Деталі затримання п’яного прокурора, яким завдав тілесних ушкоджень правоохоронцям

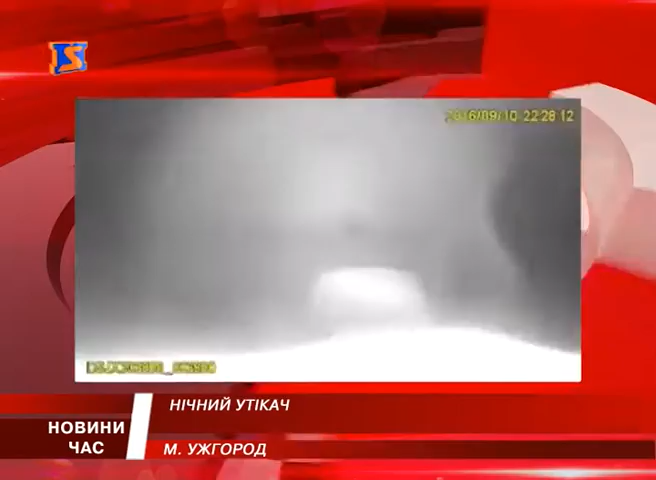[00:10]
Вирішили вияснити обставини, вказати водієві машини на порушення, натомість шофер іномарки натиснув на газ та подався на втеки від правоохоронців.